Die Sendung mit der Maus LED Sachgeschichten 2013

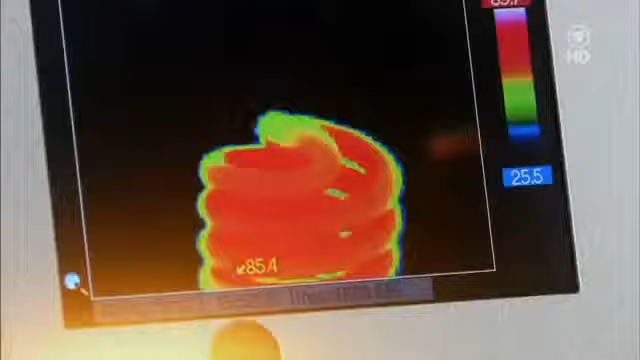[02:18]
Nur 85 Grad. Und jetzt eine LED-Lampe.
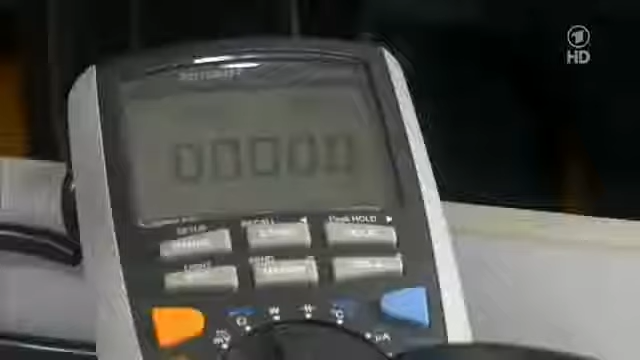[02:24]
Die verbraucht noch weniger. Nur 1,5 Watt.
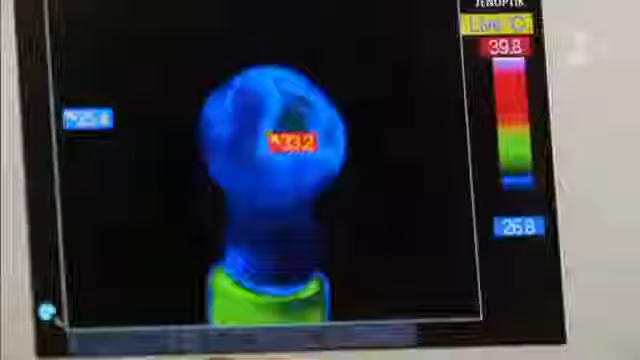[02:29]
Und wird nur 33 Grad warm. Das kann man schon anfassen.
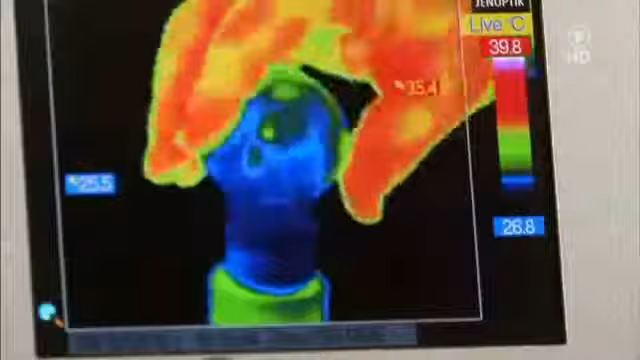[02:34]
On screen: scale top 39.8°C, scale bottom 26.8°C
Handwarm. Das heißt, die LED verbraucht den Strom hauptsächlich, um Licht zu machen und produziert dabei viel weniger Wärme als die anderen Lampen.